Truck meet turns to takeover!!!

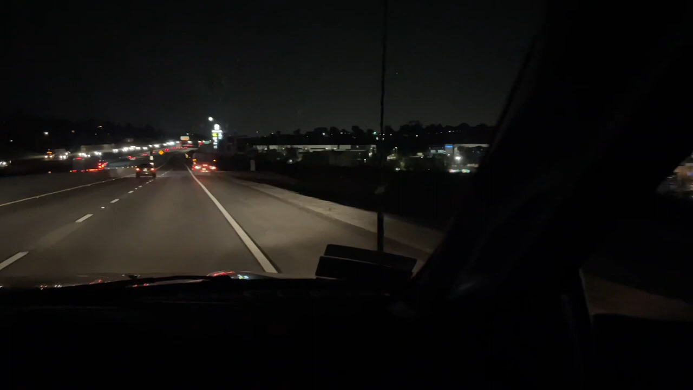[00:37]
Hopping on the freeway. About to hit up the meet.
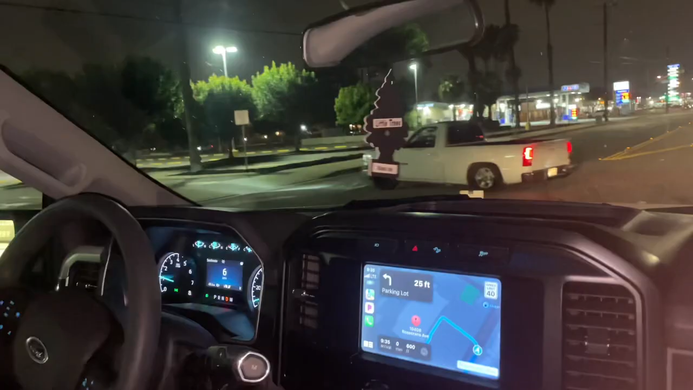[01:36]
And it looked like he's ready to get down and boogie, but.
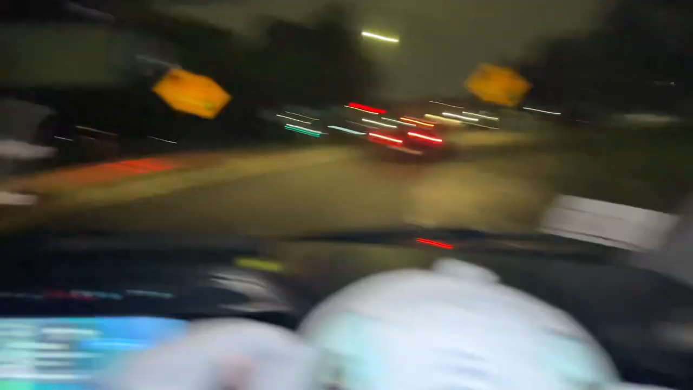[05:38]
Right lane to turn left onto South just like.
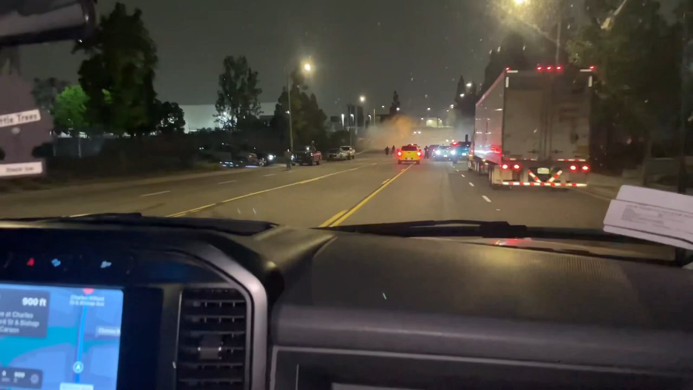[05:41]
Well, guys, it looks like we're pulling up on a takeover.